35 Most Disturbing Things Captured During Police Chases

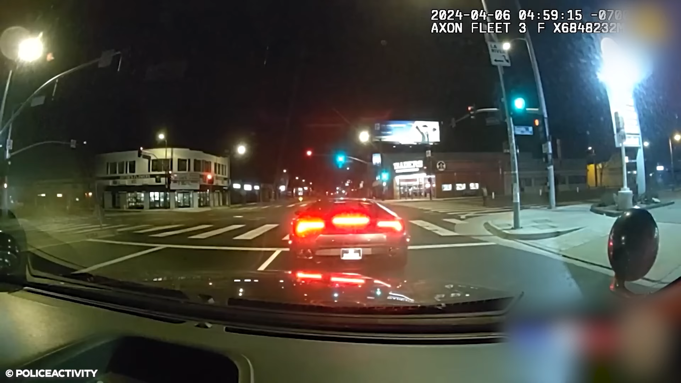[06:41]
As they approached the intersection of Sherman Way and Reseda Boulevard, they noticed a gray 2019 Lamborghini Huracan stopped for a red traffic light with the driver asleep. The officers repositioned their patrol vehicle behind the Lamborghini. When the light turned green, the officers activated their emergency lights and siren and conducted a traffic stop on the Lamborghini.
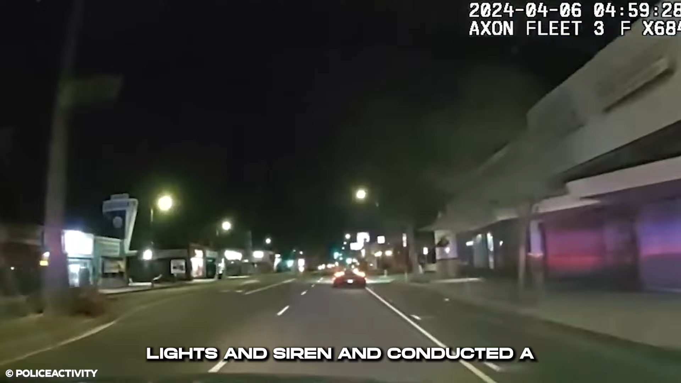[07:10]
An additional patrol unit stopped to assist.
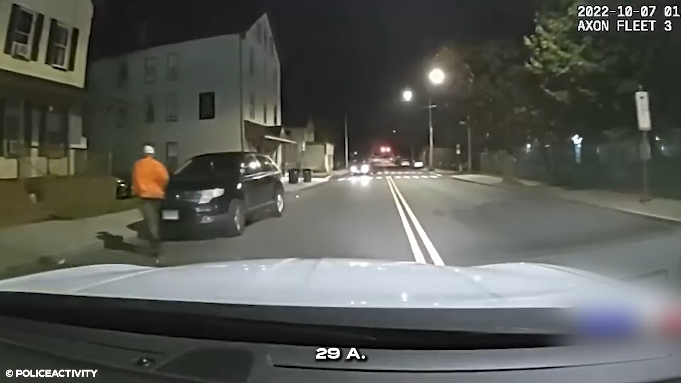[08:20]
at about 1:29 a.m., New Haven police responded to reports of a car accident near the intersection
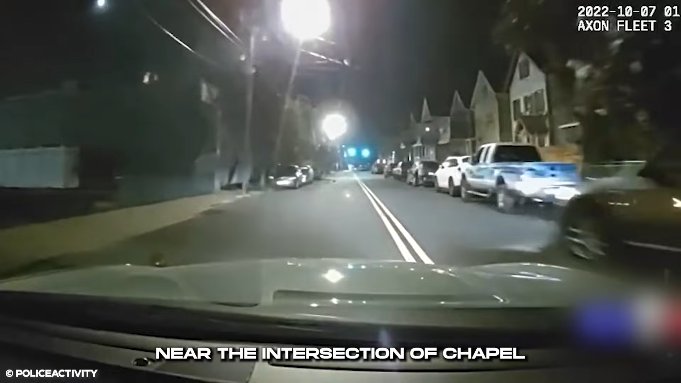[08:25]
of Chapel Street and Blatchley Avenue in the Fairhaven neighborhood.